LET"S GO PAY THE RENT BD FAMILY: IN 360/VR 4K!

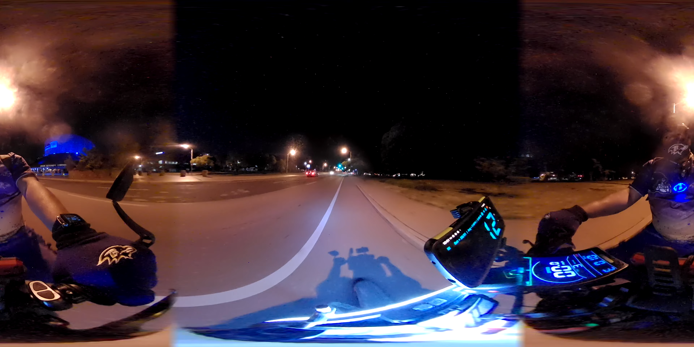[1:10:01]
No one holds making that light. You're gonna try to. Come on, Bethany. Come on. Come on, girl. Can we make it? Come on, Bethany. Come on, come on, come on. Can we make it? Yeah.